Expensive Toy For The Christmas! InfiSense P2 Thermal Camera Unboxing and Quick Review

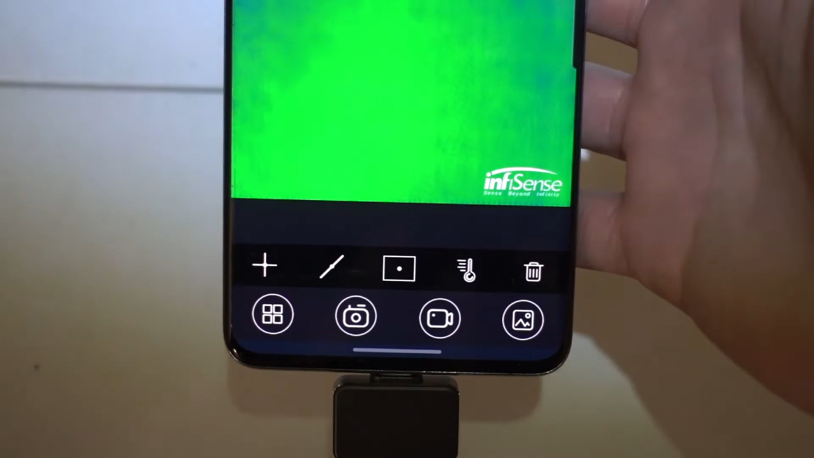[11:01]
or some other place you are lodging or you are just staying for a short time and the people purposely install a very
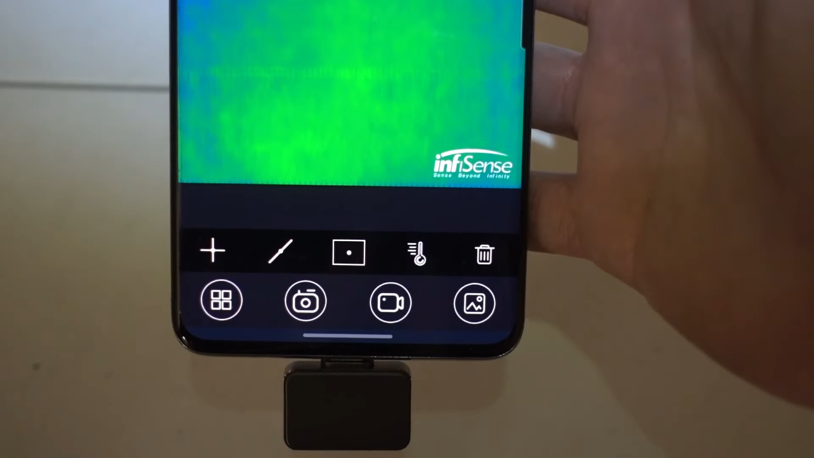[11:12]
tiny camera that you won't notice and take
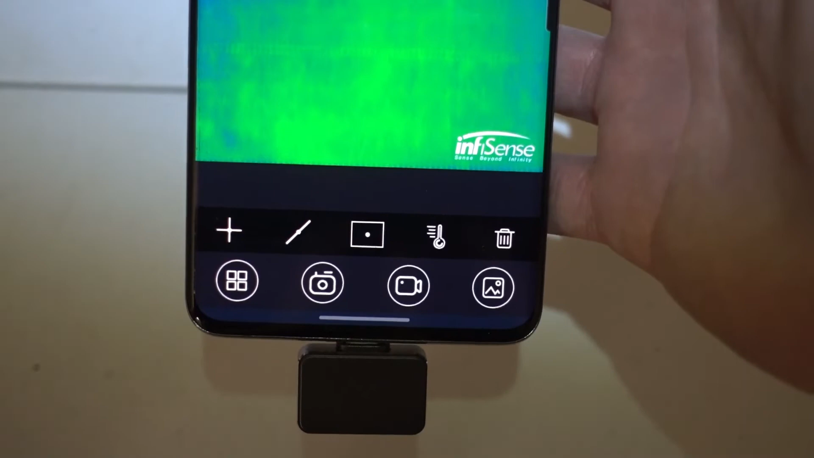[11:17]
some privacy and take some videos out of you and this one is going to
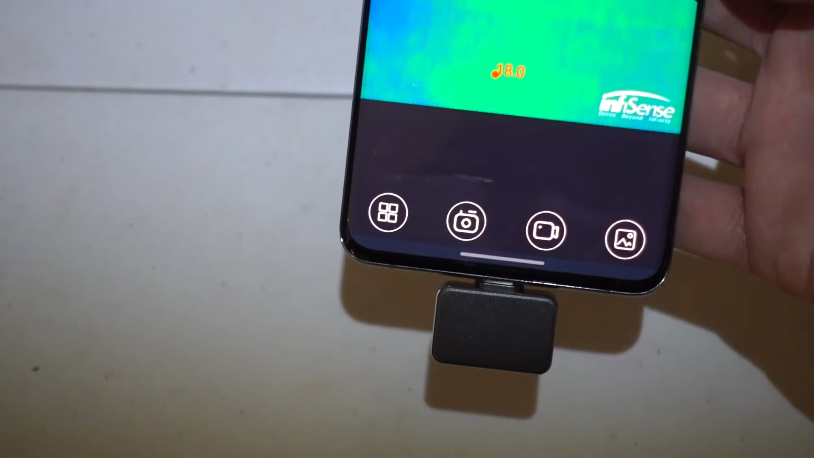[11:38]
This particular one has a 256 by 192 resolution.
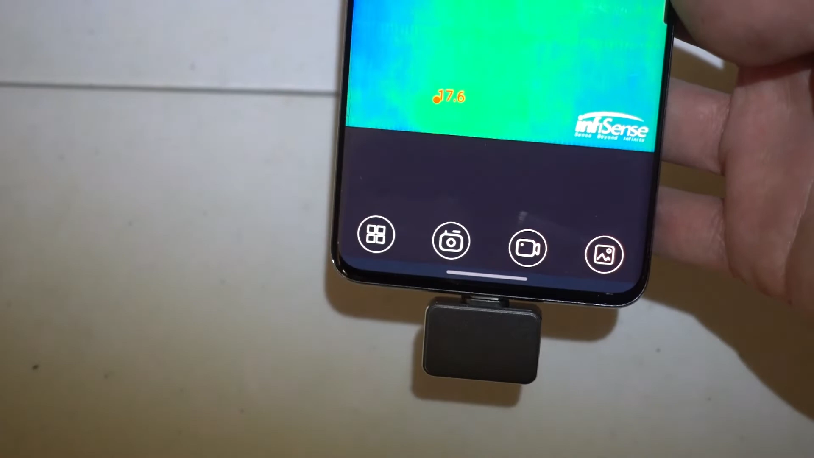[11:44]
So it's much better than any other product available now in US market with the same specifications.
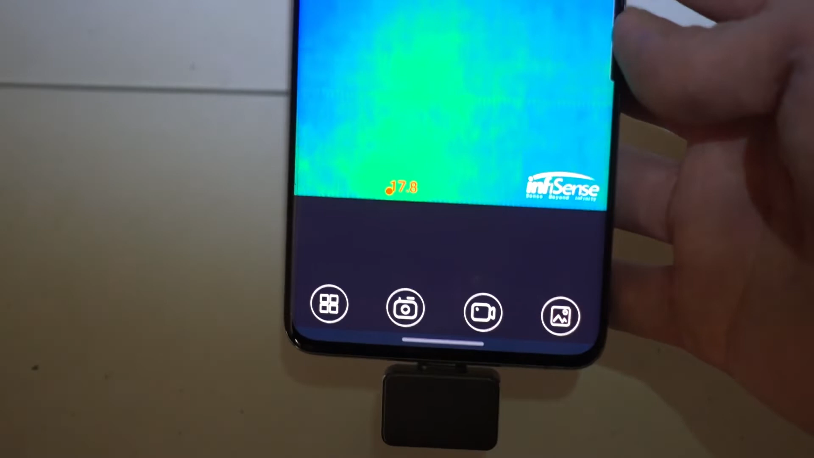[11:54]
And this one has a is actually a pro and easy mode
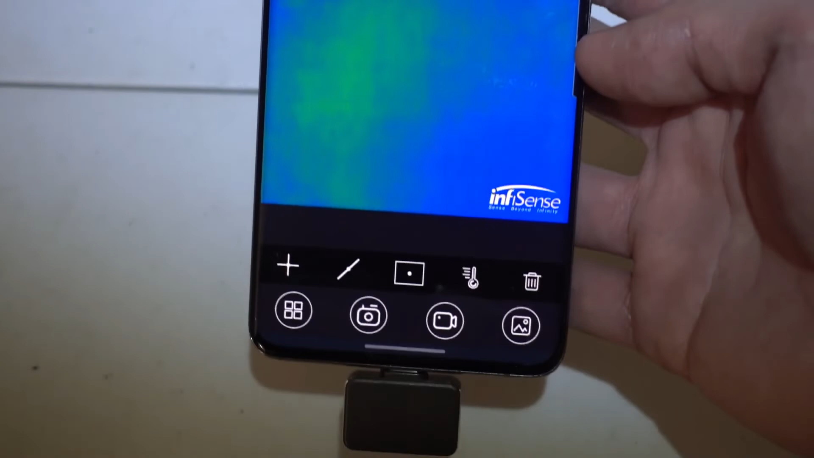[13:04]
this little box this little nice thermal camera to do a comparison